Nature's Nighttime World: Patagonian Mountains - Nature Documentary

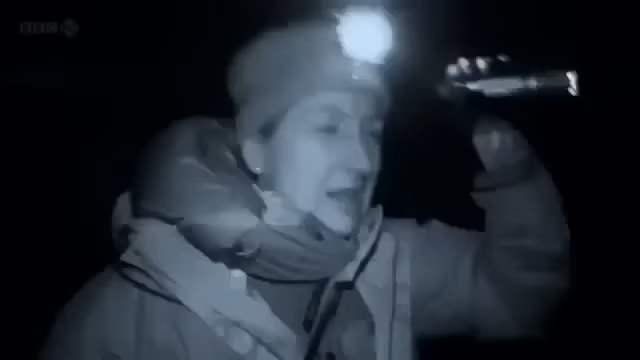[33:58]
hey. I suddenly see something coming. What's the puma? Incredibly, the puma passes just meters in front of Rodrigo.
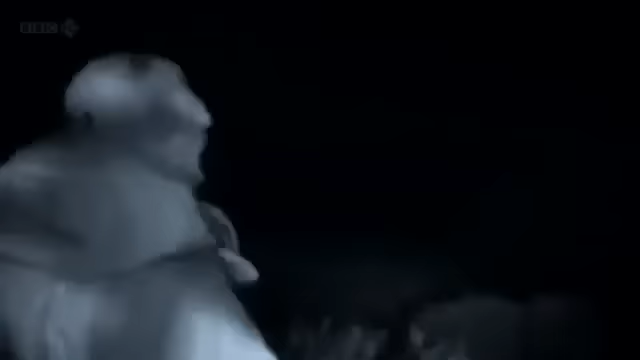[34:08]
I saw it. I saw it run across the road in front of you. Oh, that was extreme, actually. I'm nervous now. I'm trembling.
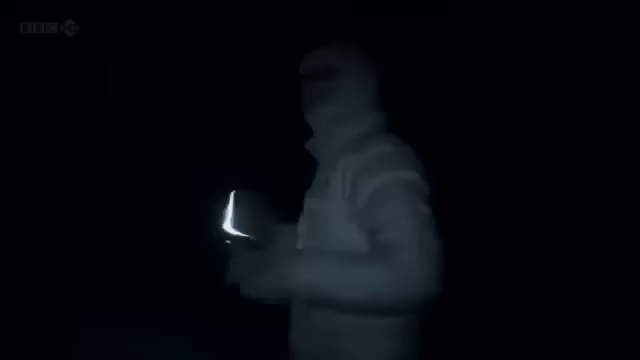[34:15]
It was really, really near. And it ran off over the hill, clearly hunting.
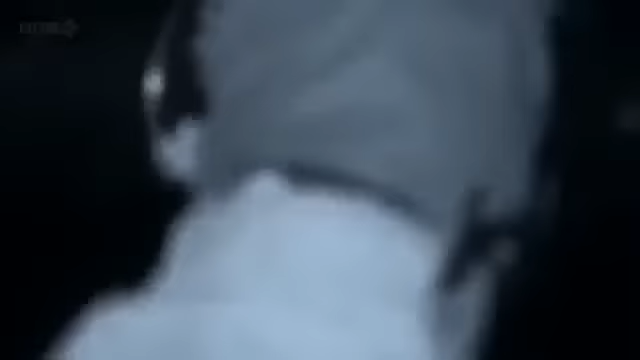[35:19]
By the time they find the puma, just there, it's clear he's been successful. I think he might have food in there. He's pulling at something. Pretty sure there was a kill here. Yeah, he's pulling at something. See the head going up and down?
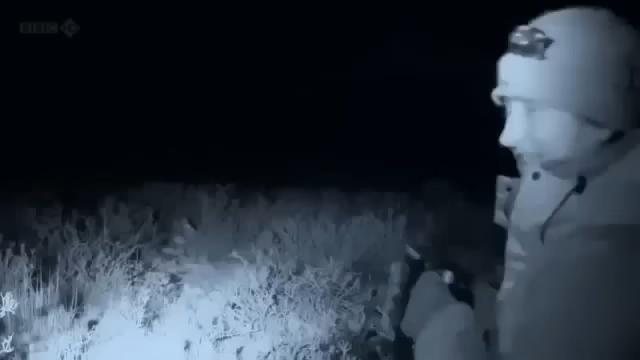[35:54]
This is just a one-off, unique experience. It's absolutely amazing. We are right next to a puma on a gill, literally meters away. And we are so close, we can just hear him crunching the bones, pulling at the meat.
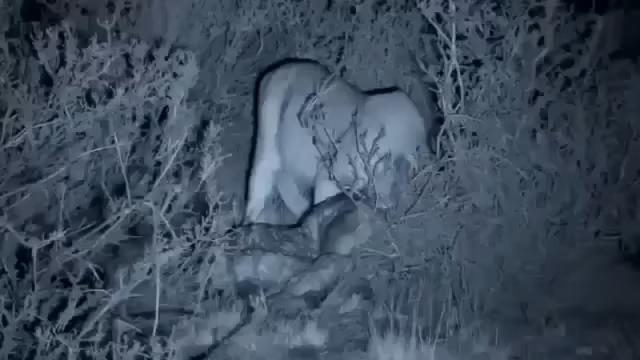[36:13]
He's just completely absorbed in feeding, not bothered about us whatsoever. It's only been possible to capture these intimate moments of nocturnal behavior with Justine's specialist cameras.
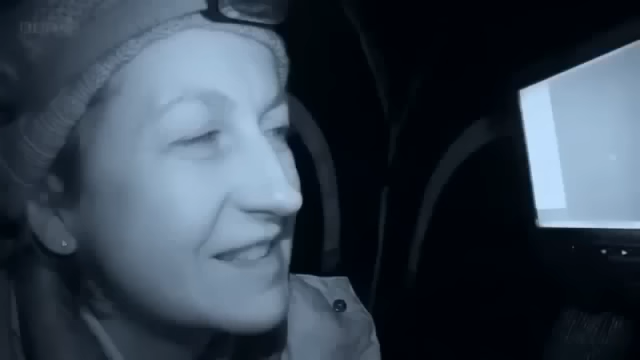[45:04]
Ah, there he is, he's lying down. And this is beautiful to see this puma just feeding, and now he's just cleaning himself.
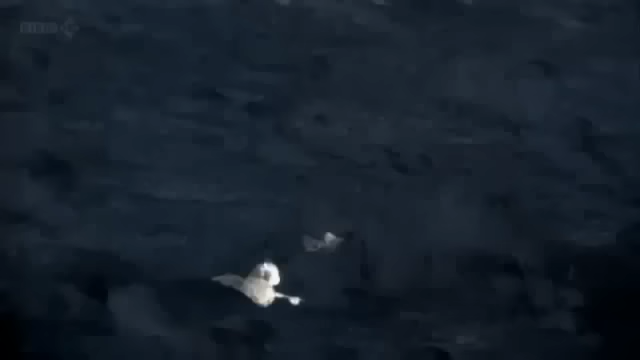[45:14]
But it's amazing just seeing this behavior.
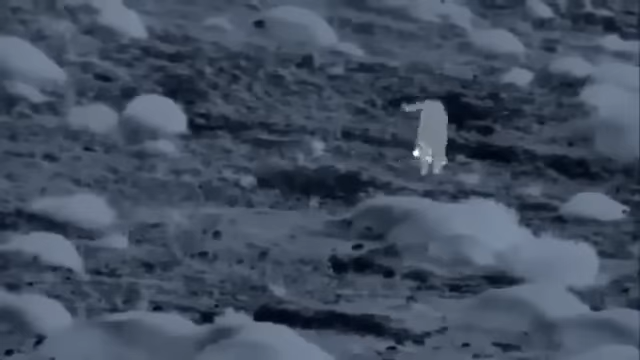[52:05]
He's playing with it, just biffing it.
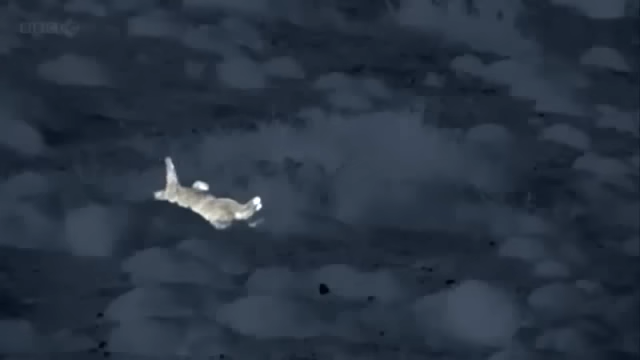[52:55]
This is the sort of amazing behaviour that I just wanted to see. Just the cat alone, blissfully unaware of it being filmed, doing what it does in the night. I just really feel I'm seeing the true side of the puma. Oh, that's wonderful.
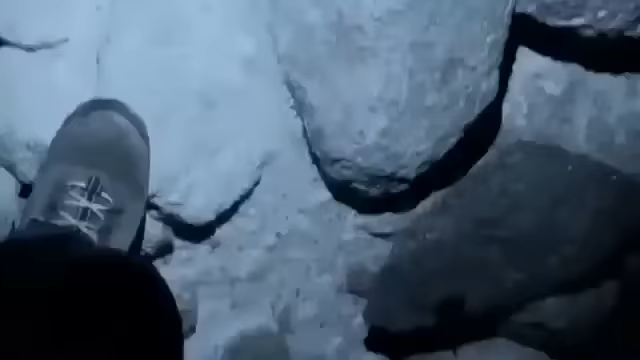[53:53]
It could be a perfect source of blood for the bats. We're coming down here. It's going to be absolutely awesome. That would be incredible.
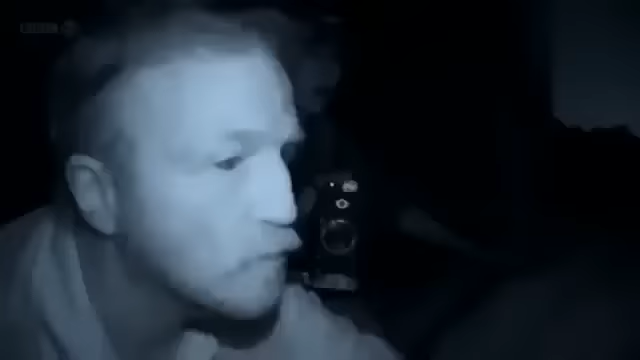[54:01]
Sophie's night vision cameras should provide the answer.
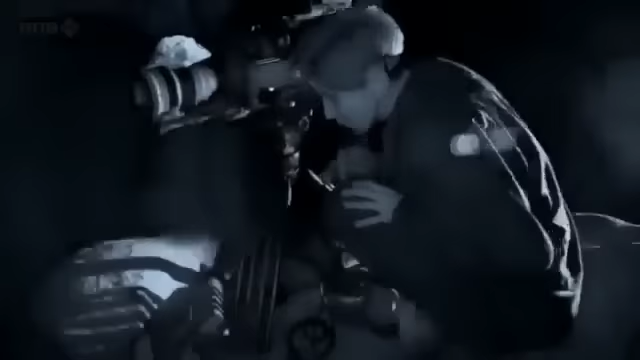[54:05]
Well, we're just waiting for the bats to arrive. We're almost set up now. So any minute now,
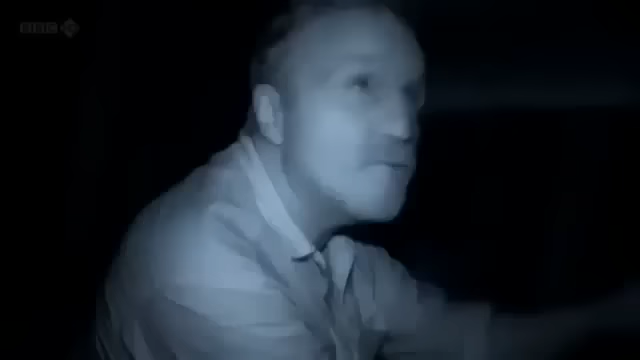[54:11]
the vampires will be flying. Soon after George and Sophie arrive,
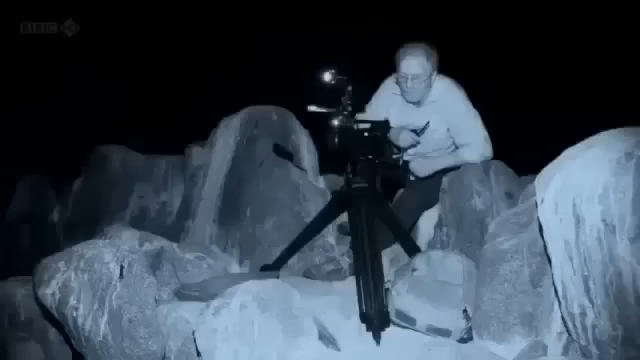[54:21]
so do the bats, flitting close to them, attracted by their body heat.
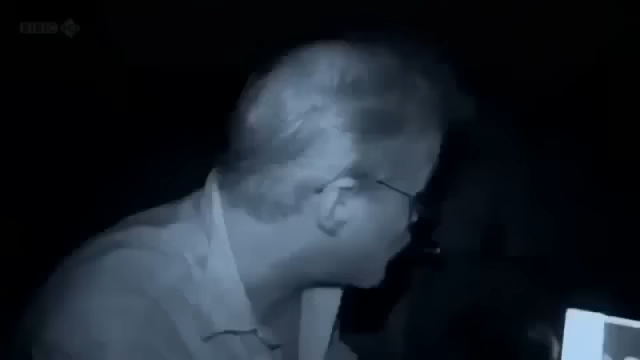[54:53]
They're following it. Look, there's a vampire bat. Look, it's just following it up behind it. Look at it. It's right on the bank.
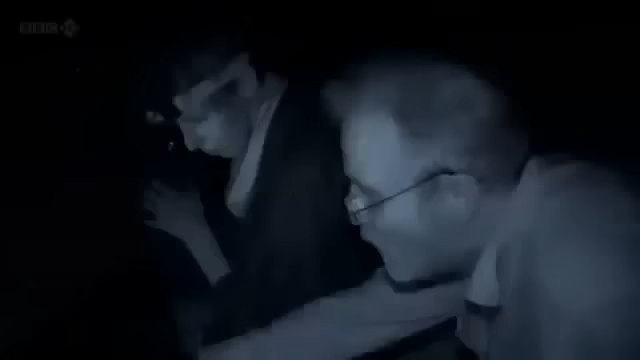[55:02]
It's just unbelievable. So they are feeding on sea lions.
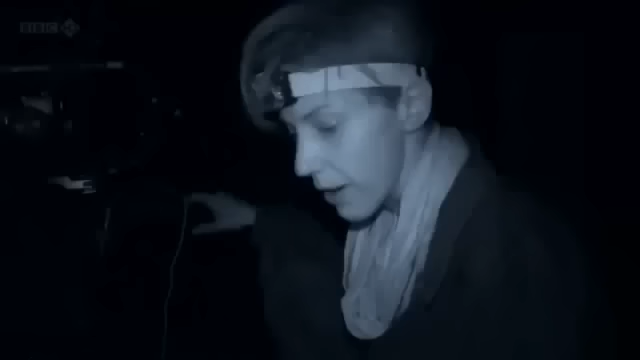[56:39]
The bats are going into the rear end because that's where it's hottest, and you can really see that in the thermal camera. They're very, very bright, which means the blood's very close to the surface, so easy access for the bats and easy meal, I'd reckon.